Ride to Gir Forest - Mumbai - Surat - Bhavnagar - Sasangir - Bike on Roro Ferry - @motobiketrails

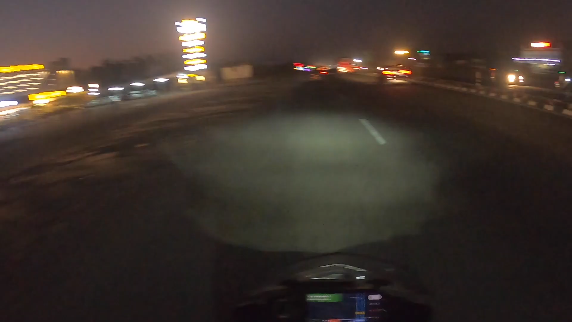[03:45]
It's 7:15 p.m. and we are back on the road. 175 kilometers from Surat. Should take us 3.5 hours without break.
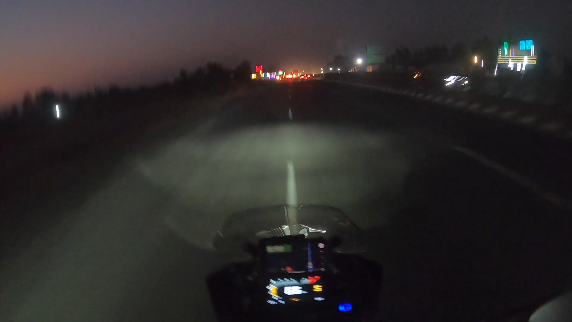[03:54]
Let's see. 34 degrees Celsius. It's cooler now. Cruising along.
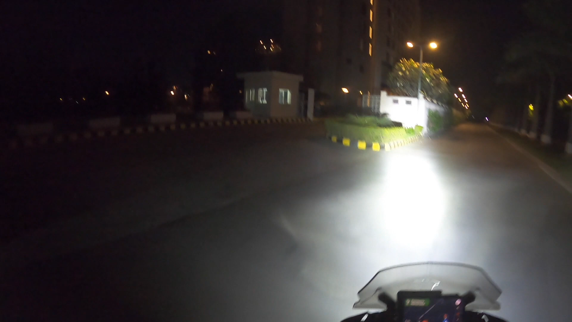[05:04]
30 degrees Celsius. It has been a good ride, less traffic.
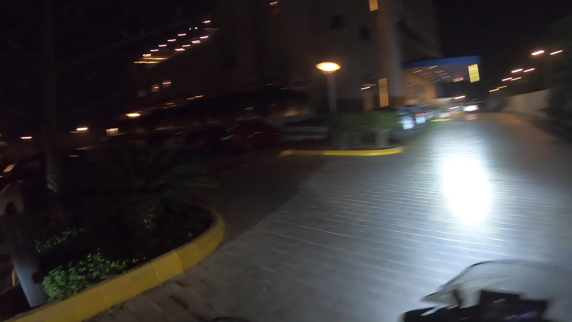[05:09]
Finally here.
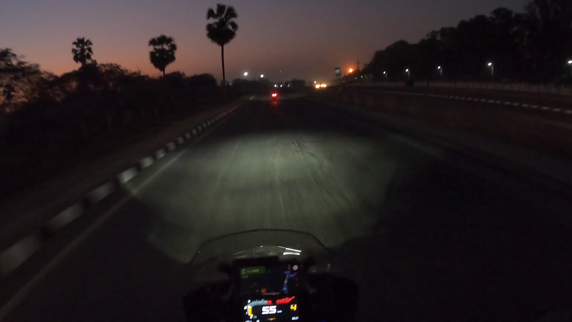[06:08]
It's 6:20 a.m. and we are rolling out from our hotel in Surat
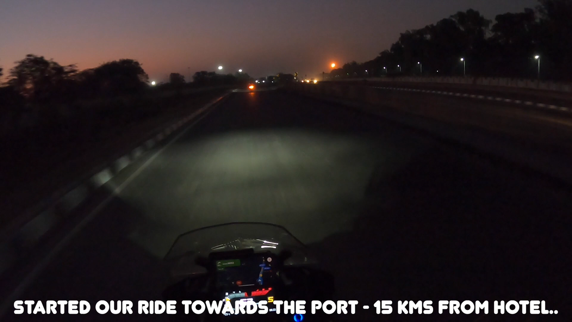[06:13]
towards the Ro Ro ferry in Hazira.